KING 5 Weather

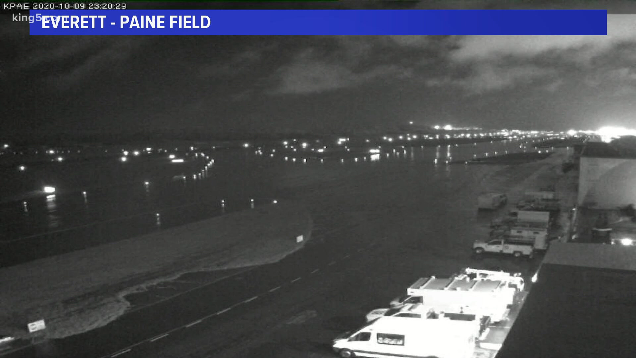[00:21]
I want to show this to you so you can see the wet road runway rather and the clouds. Look how fast they're moving. It's not a time lapse. They're actually moving pretty quickly out there.